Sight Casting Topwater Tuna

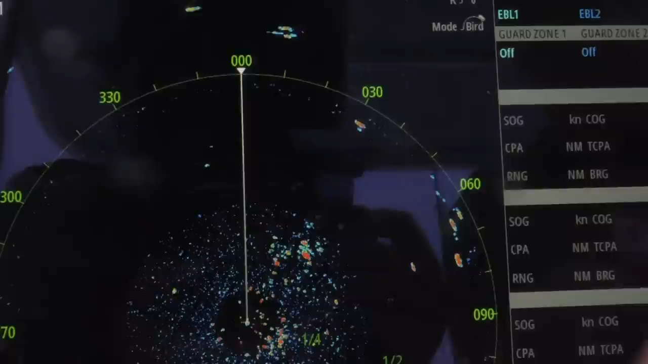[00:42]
Picked up these birds at about three miles, but you can see the various groups that we have out around the boat.
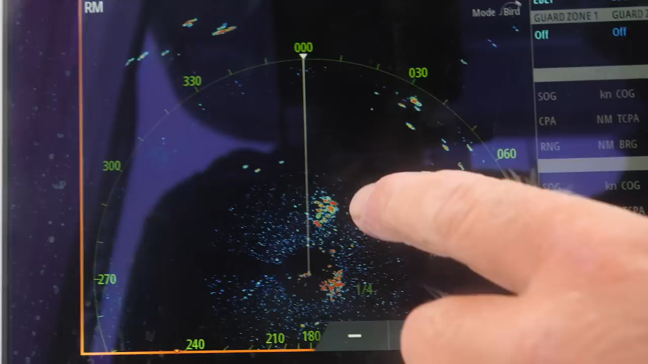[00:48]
This radar really helps us out here in the fog today.